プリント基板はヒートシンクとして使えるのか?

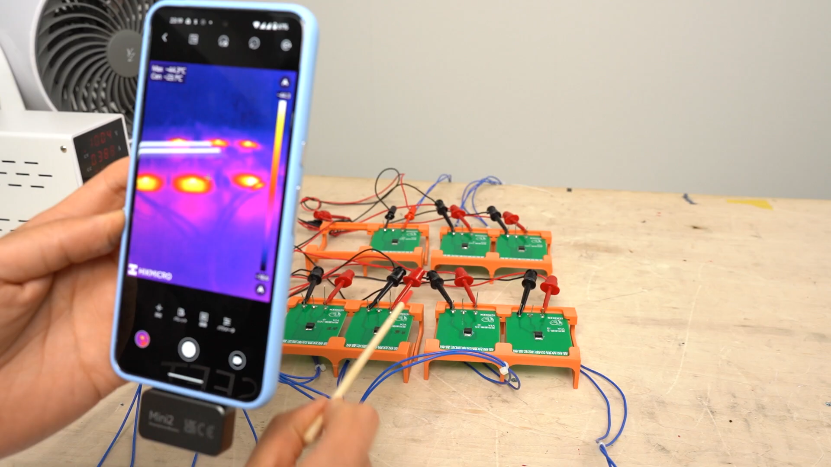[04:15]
際の温度測定はこのようにしてやります今電源が入っている状態ですが結構発
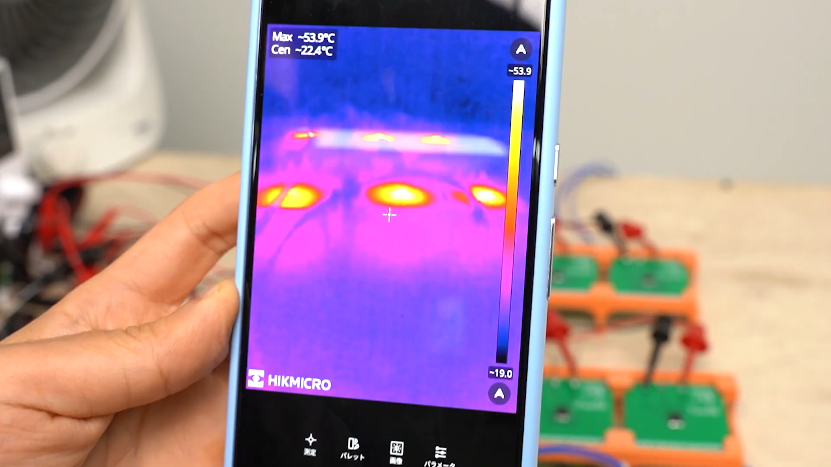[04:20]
On screen: max 53.9°C
熱しています今回3端子レギュレーターの負荷として抵抗を使っていますがこの抵抗が意外と発熱します基板の
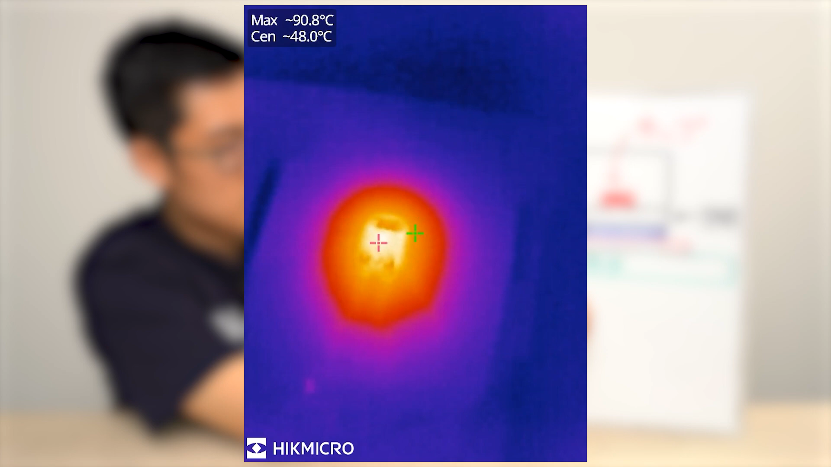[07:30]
On screen: max 90.8°C
わっていってしまったりそして基板の裏側の方にも熱が伝わっていきますそういったもの
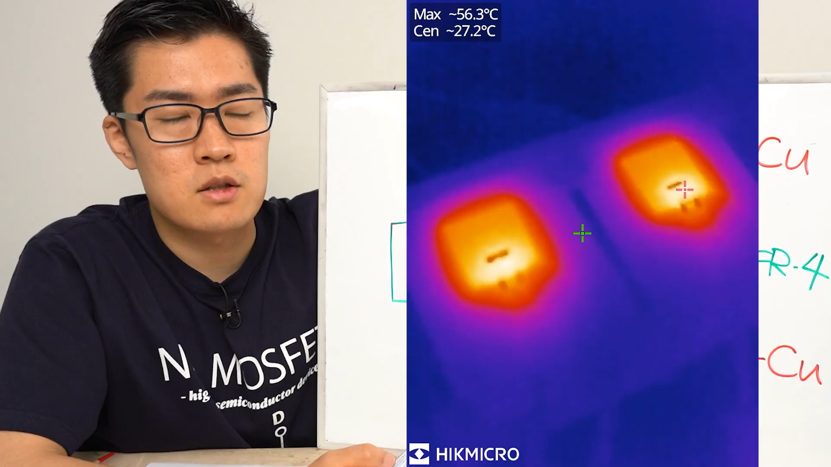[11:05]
On screen: max 56.3°C
はそこまで大きくなかったようですこれはビアによる反対面への銅箔の熱伝導よりかはそれ以外の要素による影